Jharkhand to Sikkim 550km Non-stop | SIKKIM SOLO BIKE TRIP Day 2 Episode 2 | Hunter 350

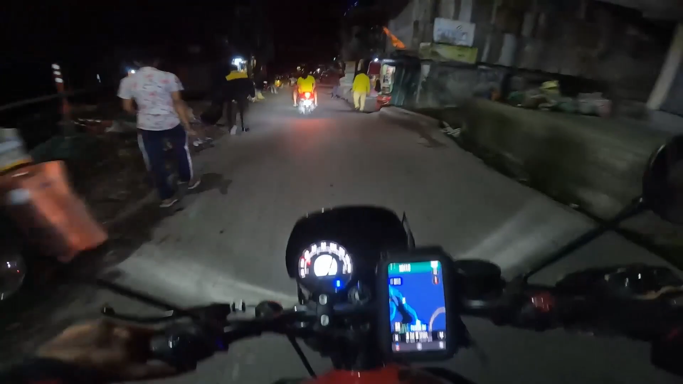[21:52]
एंड मैं अभी पीछे ही पूछा हूँ कि अब रोंगपो मतलब यहाँ से कितना दूर है,
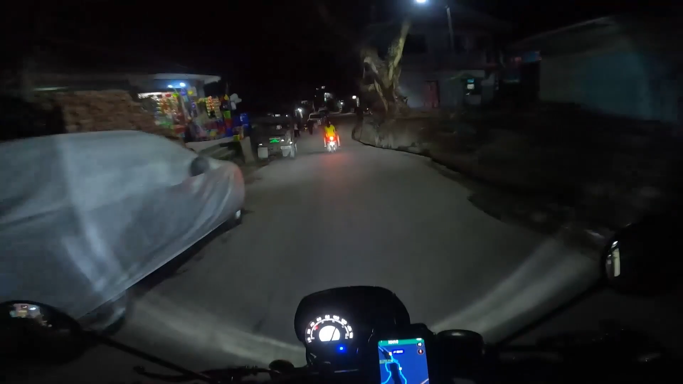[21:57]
तो उन्होंने बताया कि आगे जाके एक ब्रिज आएगा कटेगा, वहाँ से आप जाओगे तो आपको रोंगपो भी मिल जाएगा, तो एकदम सीधा मिलता है अब रोंगपो पे।
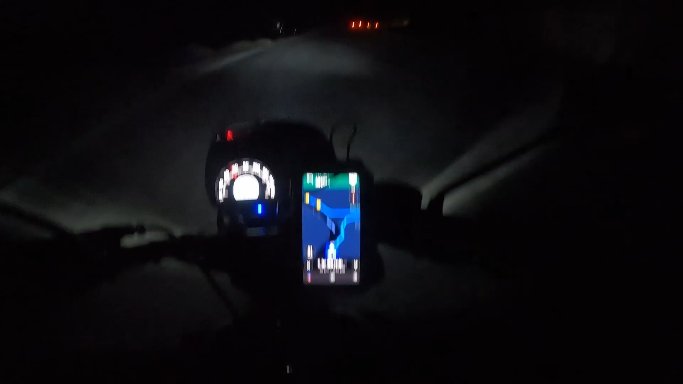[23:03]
तो यहाँ से जो है ना मंगन दिखा रहा है वो है अराउंड 50 किलोमीटर, एंड टाइम जो दिखा रहा है वो दिखा रहा है 1 आवर एंड 57 मिनट्स। एंड अभी जो टाइम हो रहा है अराउंड